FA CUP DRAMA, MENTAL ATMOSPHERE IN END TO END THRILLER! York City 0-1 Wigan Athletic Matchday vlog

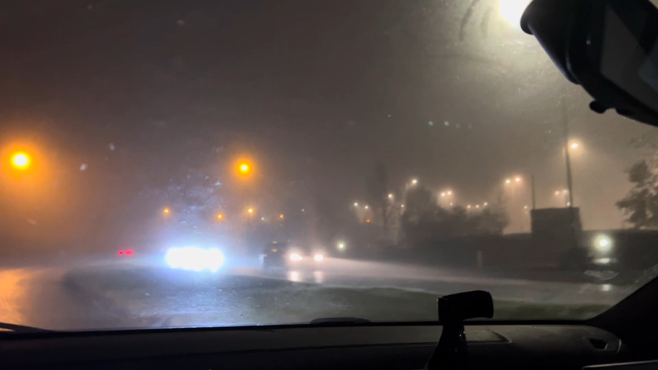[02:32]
Now we're here, and usually you can see the ground, but, oh my neck, it's foggy.